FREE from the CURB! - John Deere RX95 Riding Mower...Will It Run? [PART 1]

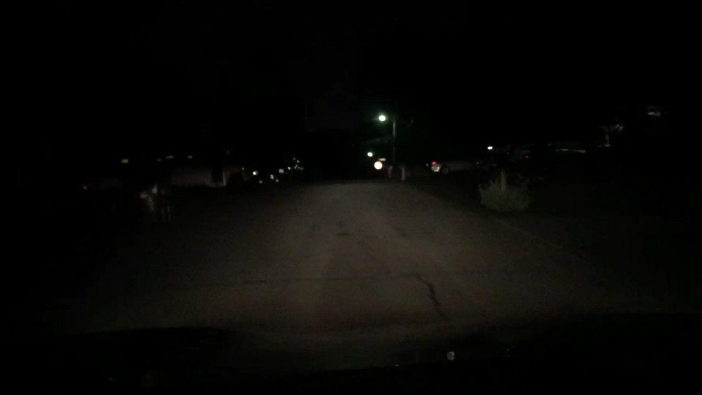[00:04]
I'm out trash picking in a neighborhood where the trash is getting picked up tomorrow. And came down through here earlier and I saw this. And there's just no way for me to get this thing, unfortunately. It's let me see if I can get a shot of it. Hoping I can get a shot of it. See it right up ahead right there? It's a dude, it's a John Deere ride-on mower.